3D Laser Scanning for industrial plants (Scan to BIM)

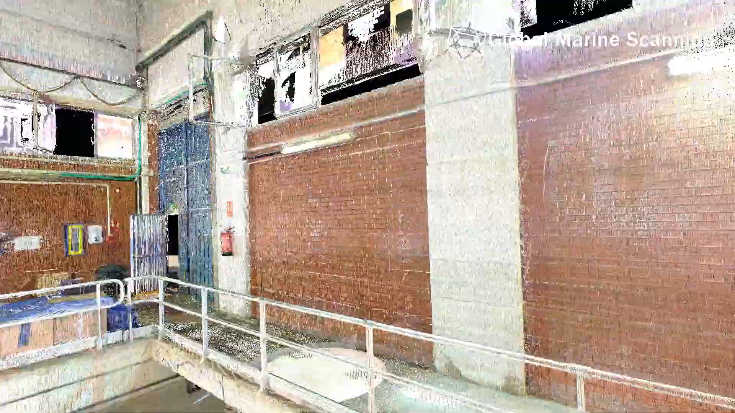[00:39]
3D scanning has the ability to accurately capture everything that is seen in any particular location,
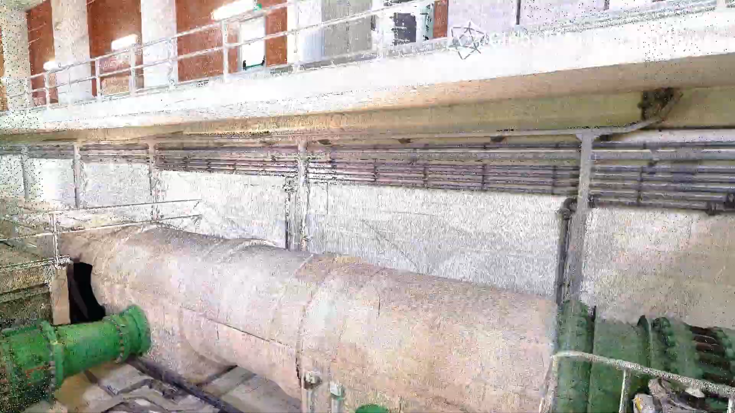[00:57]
Within this digital plant they can look around, take measurements,